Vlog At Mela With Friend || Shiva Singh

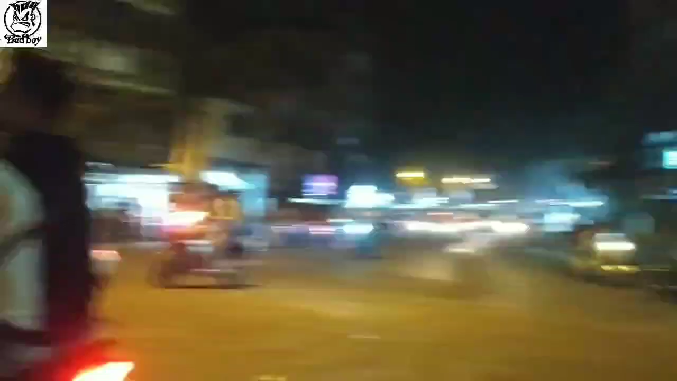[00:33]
is a lot of traffic this is the area of Ulaas Nagar so let's see how much traffic is